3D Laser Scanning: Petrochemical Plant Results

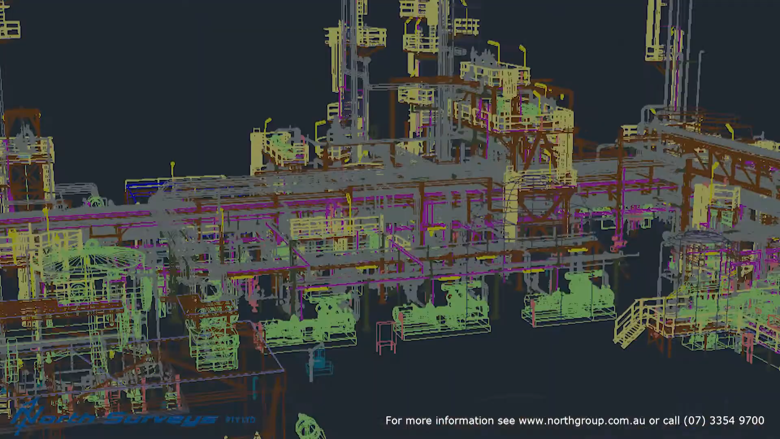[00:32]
to enable the best design and timing outcomes on plant and machinery projects.
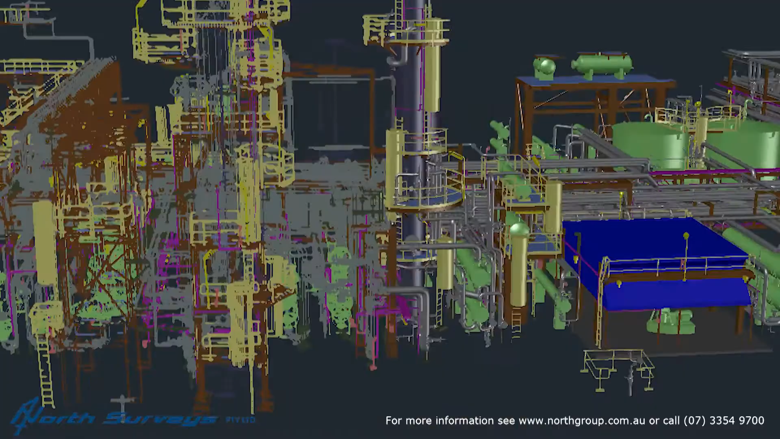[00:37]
Today we are depicting the results of an example of extensive plant scanning we have undertaken during full operation in extreme conditions.